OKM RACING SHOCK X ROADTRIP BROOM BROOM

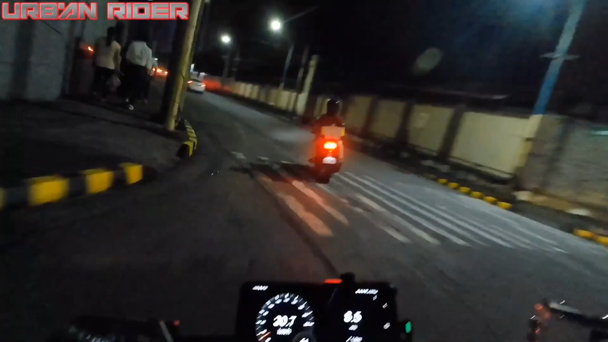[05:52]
Nagkakahalaga siya ng 2,800. Yan.
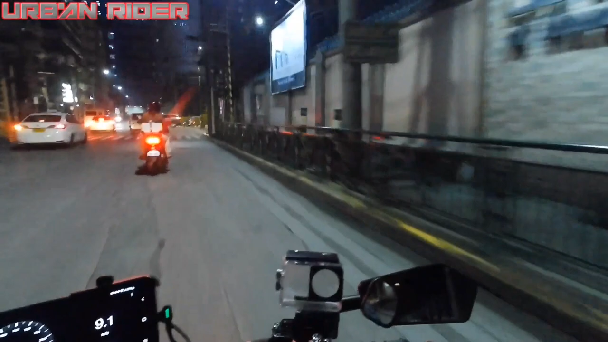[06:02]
Sa ano ko siya binili nga, sa JDO, yun, shout out JDO Kingdom. Yan. So yan guys, sinusubukan natin siyang idaan sa mga lubak-lubak, no?
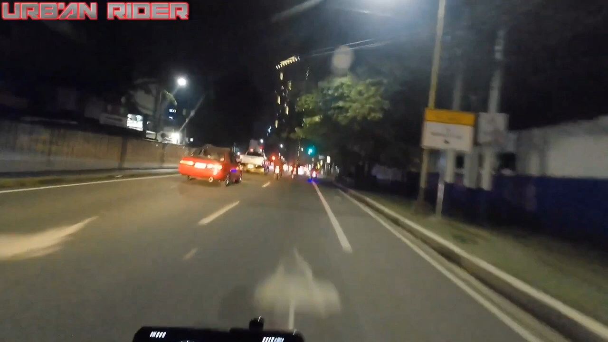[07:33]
So syempre curious ka rin kung saan to tama yun, diba? Pero ngayon kung mahal mo motor mo, bilan mo ng bagong shock.
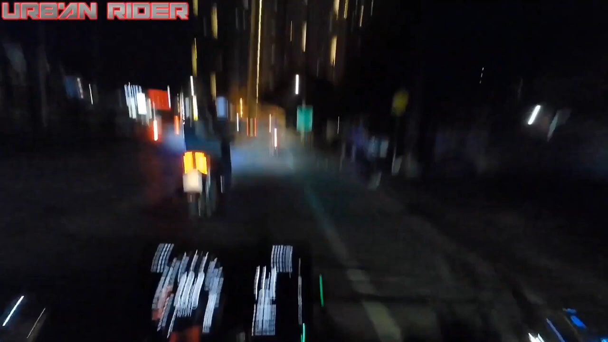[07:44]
So yun lang guys, ayan o, kitang-kita nyo naman, talagang suabe.
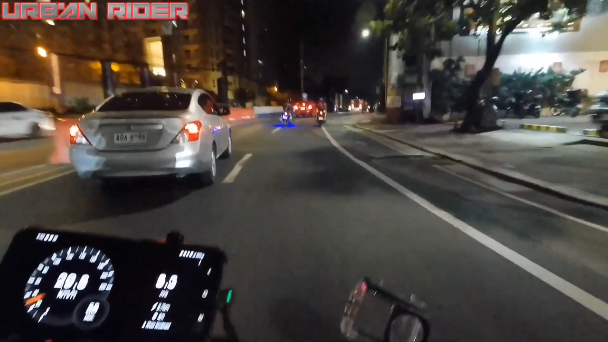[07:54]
Ano na siya, malubak yun pero malubak pero para sa akin slabe pa rin.